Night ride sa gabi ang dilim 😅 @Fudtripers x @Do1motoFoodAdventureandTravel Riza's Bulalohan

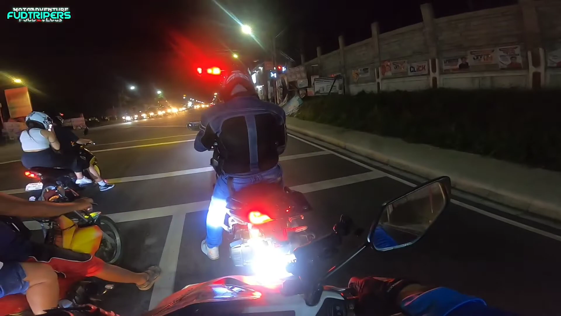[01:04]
kaya mga photographers, nagkasama kami ni Duan ngayon nasa ano pala kami, bandang silang pala ito magtatagaytay kami ito si Duan oh dyan
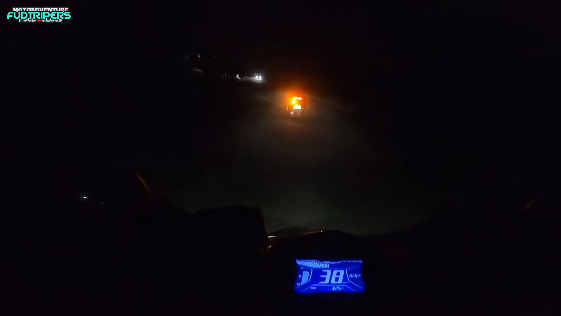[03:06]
Come on! BOOM! BOOM! BOOM! Eko pala nagawa ito fingers Grabe yung fog o
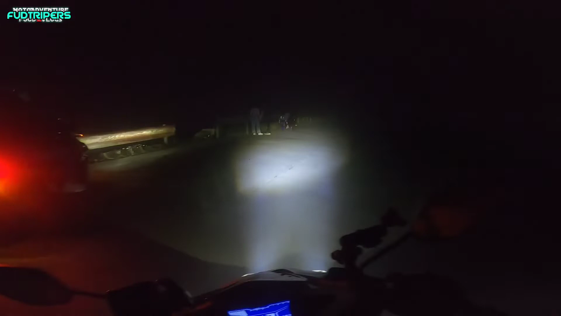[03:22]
Ang daming fog? Siga? Fog yan